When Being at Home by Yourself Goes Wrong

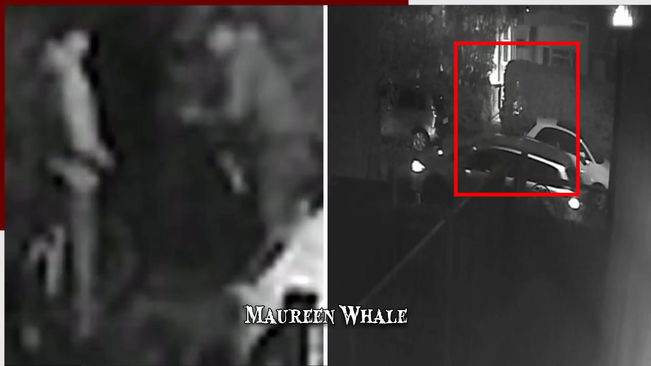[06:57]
The three robbers, who pilfered jewelry, a handbag and cash, were recorded by a security camera as they were breaking into the house.